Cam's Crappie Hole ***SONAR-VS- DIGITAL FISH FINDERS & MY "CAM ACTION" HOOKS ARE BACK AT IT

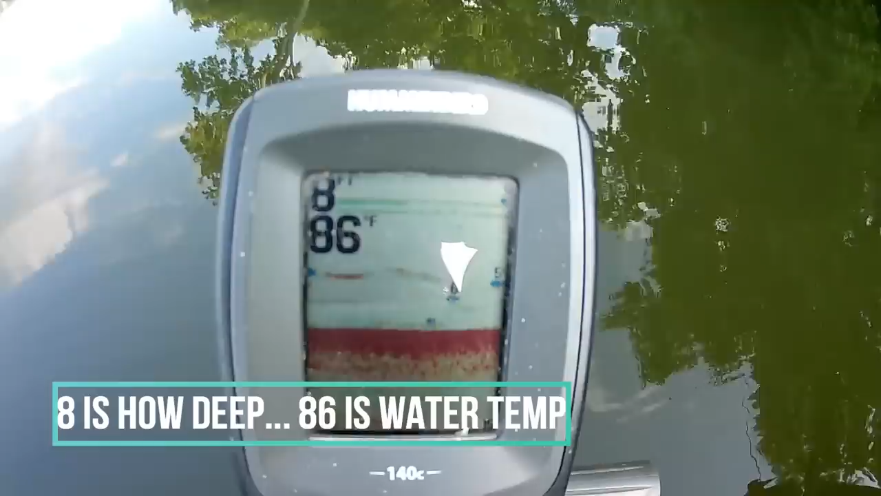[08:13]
On screen: water 86°F
Make sure you don't get in a goat trail of just doing the same old thing. Expand a little bit. Technology is your friend. You can see right there.
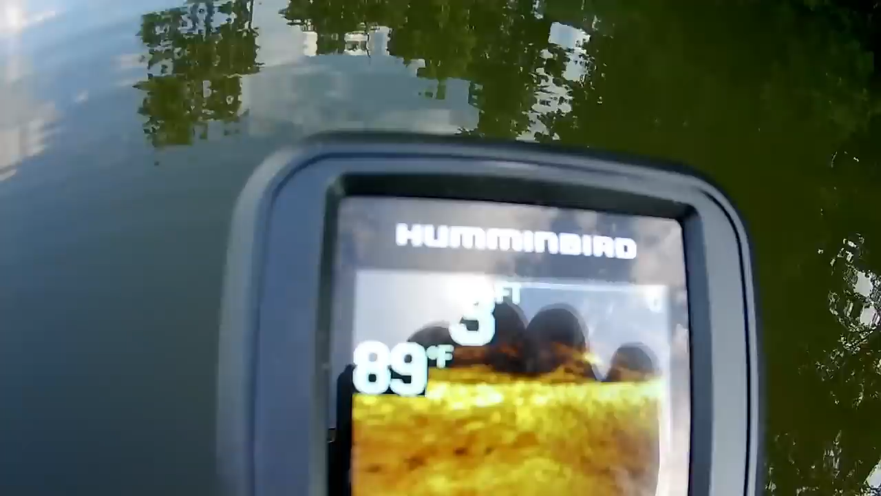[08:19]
On screen: depth 3 ft, water 89°F
Look down there real good. You can see the fish up above the bottom.
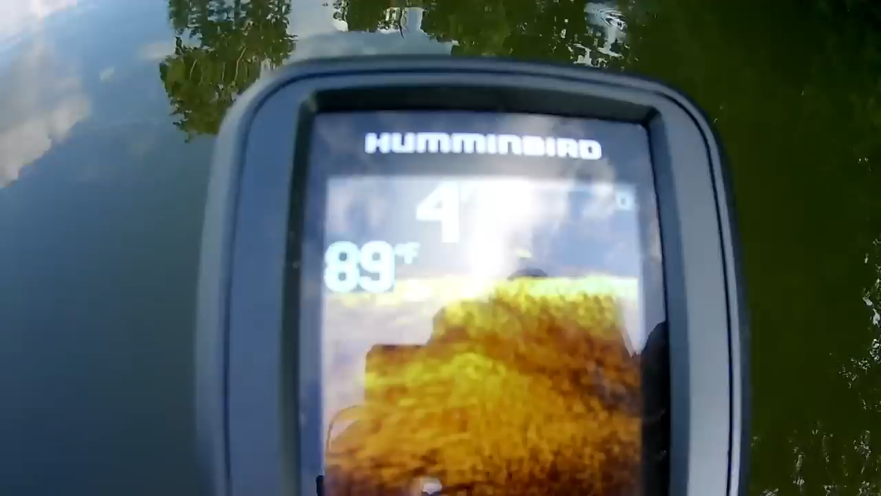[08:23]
Okay, that's DSI. So when you go out and look, you have to decide what's best for you. Those are fish.
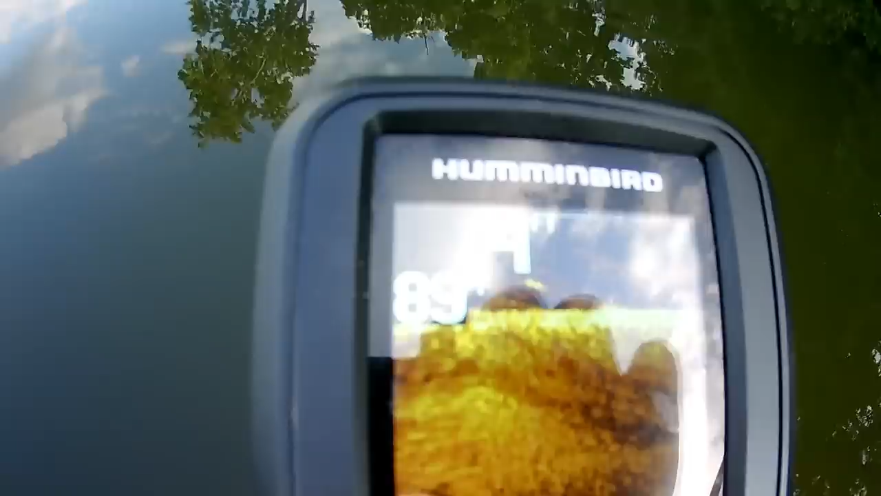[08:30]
You can see the limb, and the fish are right above it, that light glow.
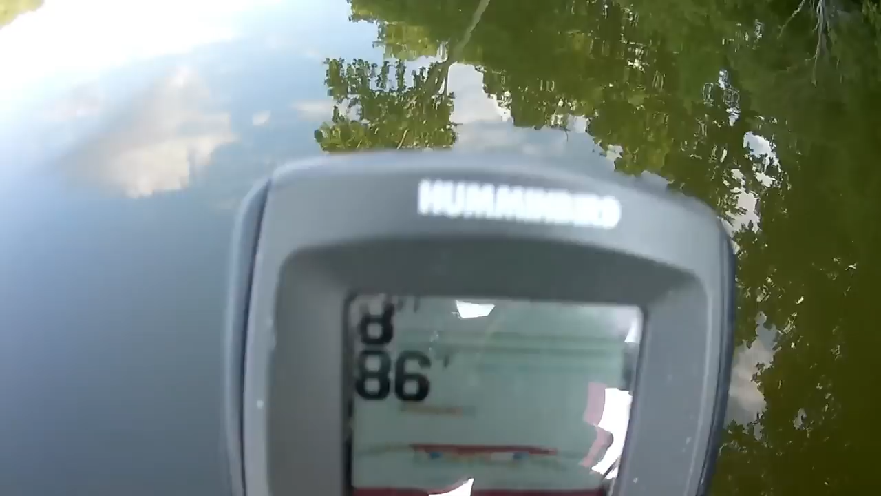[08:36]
And over here on the sonar, it just shows the image of a fish and shows you
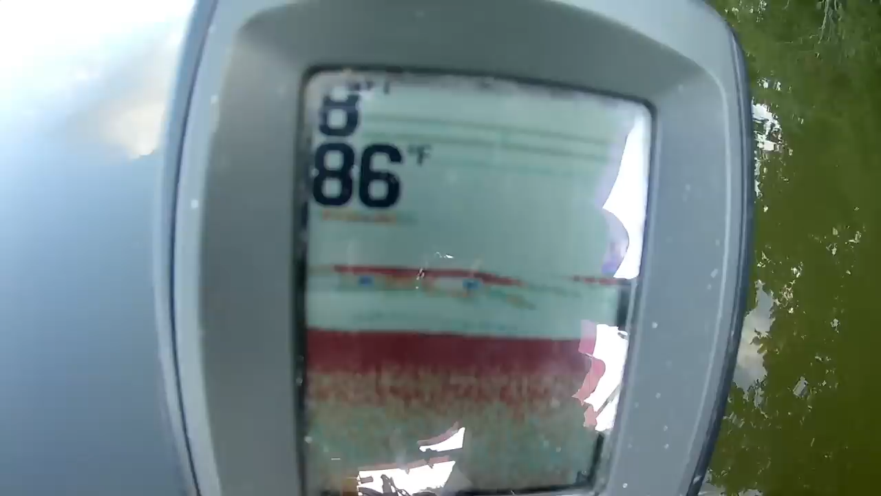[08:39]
above how big the fish is by the size of the bladder.
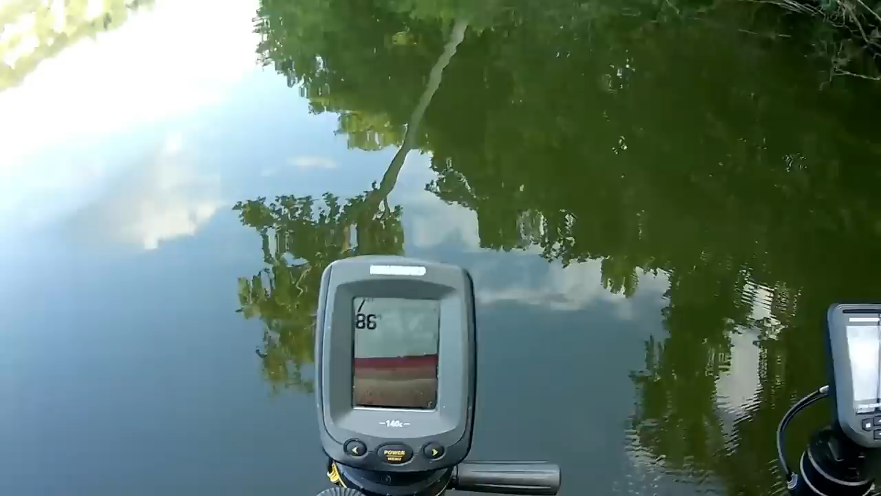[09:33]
I'm going to show it to you on the sonar first. Okay, you can see it on the sonar.
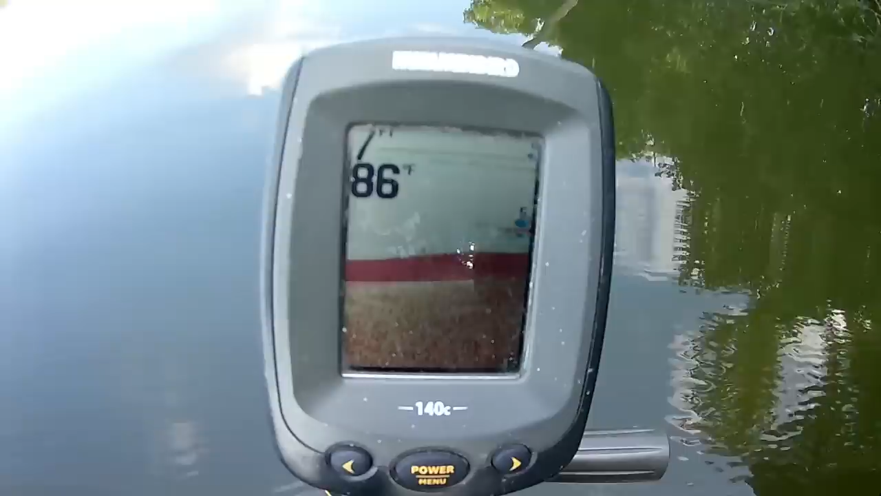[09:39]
On screen: water 86°F
You can see the fish barely coming in, and you can see right here on the downscan imaging too.
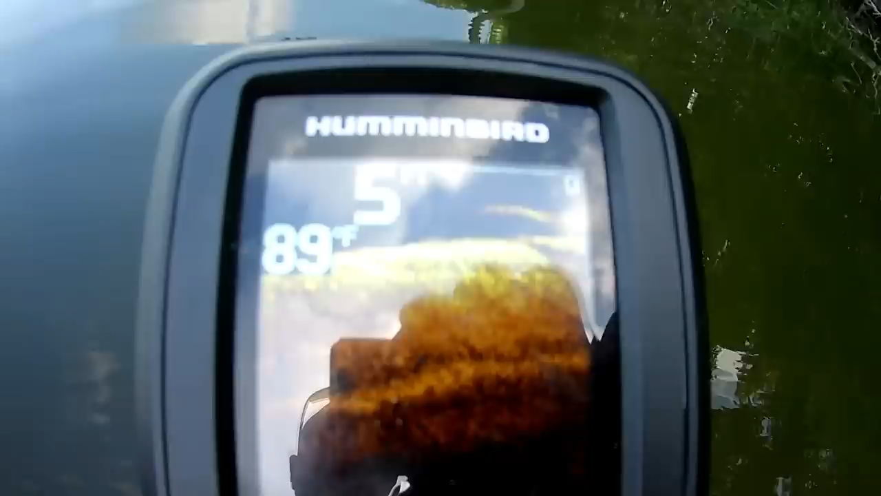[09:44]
You can see it right off the bottom. You can see it shows you the tree.
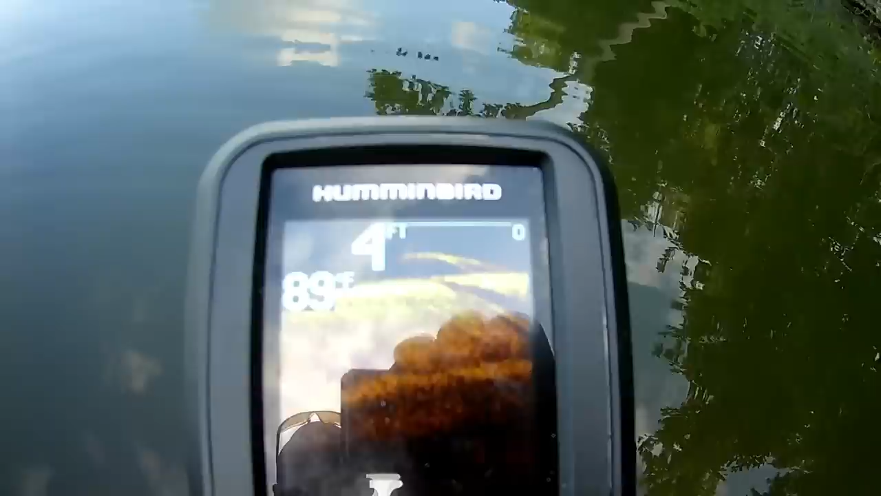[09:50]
On screen: depth 4 ft, water 89°F
Okay, I just happen to know what works best for me.
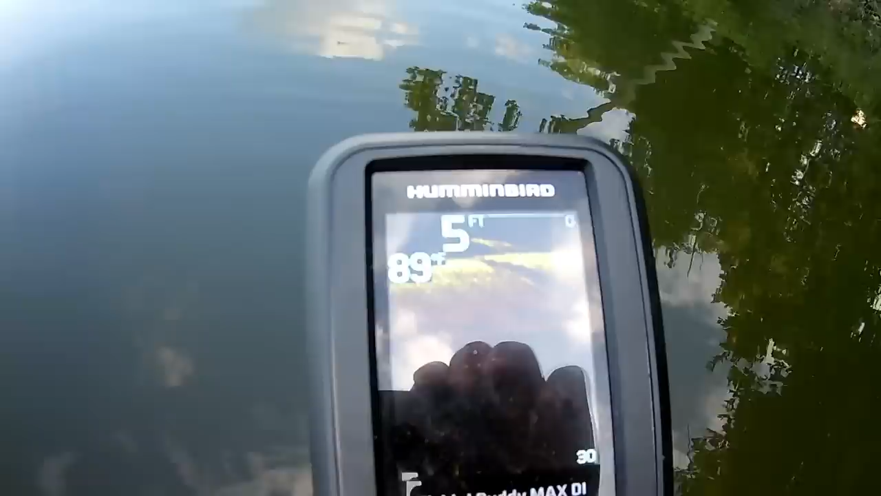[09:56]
On screen: depth 5 ft, water 89°F
Okay, let me show you the sonar again. You see the fish.
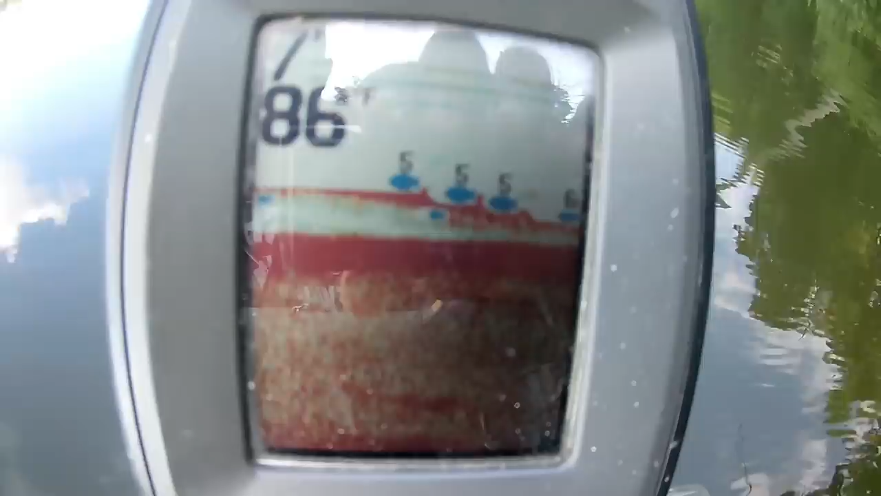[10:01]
On screen: water 86°F
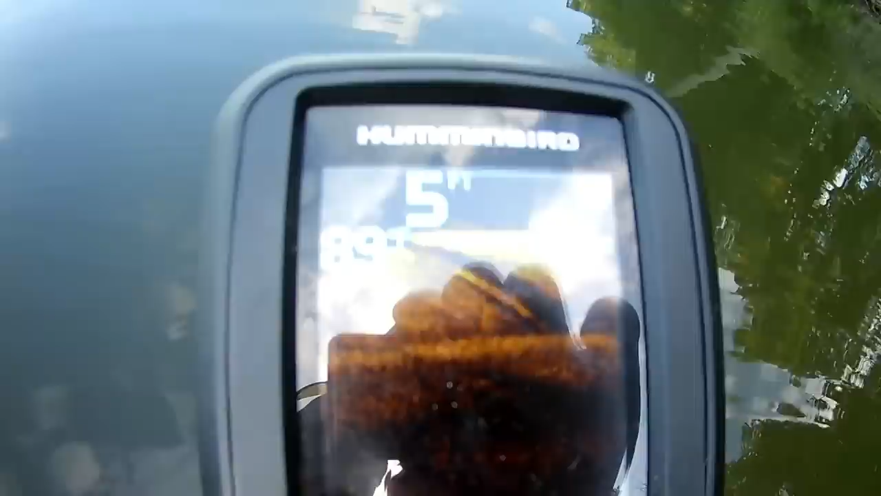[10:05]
On screen: depth 5 ft
Okay, and on the DSI, you can see the image of the tree itself. Because it's hard, it's solid.
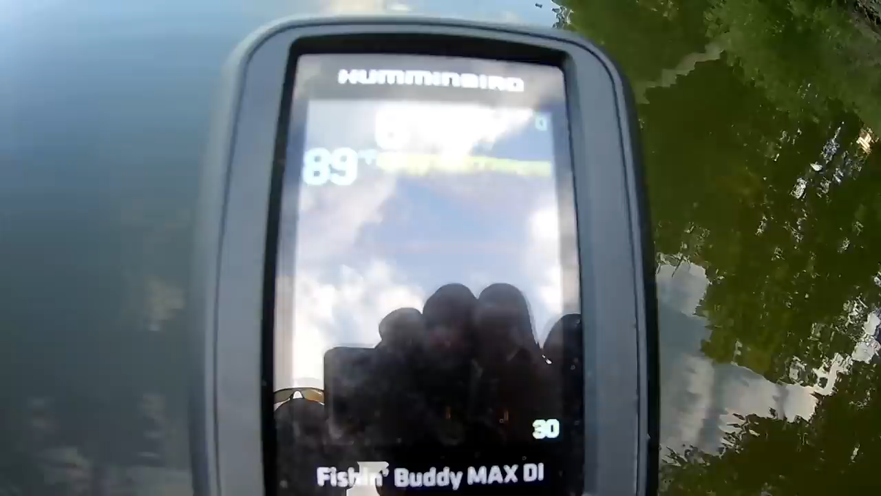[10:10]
Okay, that's the tree. Okay, so you have to kind of decide, just because something costs more, that necessarily means it's better for you. Okay, so I wanted to show you guys that real quick.